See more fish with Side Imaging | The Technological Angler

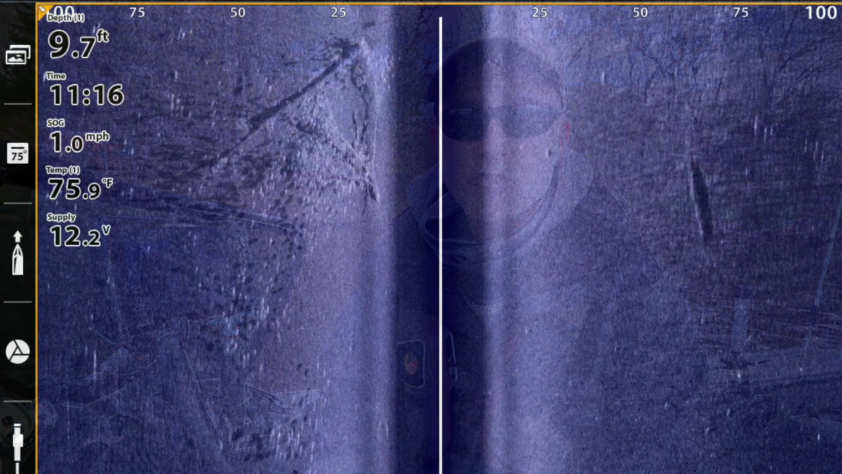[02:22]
On screen: depth 9.7 ft, water 75.9°F, speed 1.0 mph
enjoy the highest resolution most detailed imaging view available today.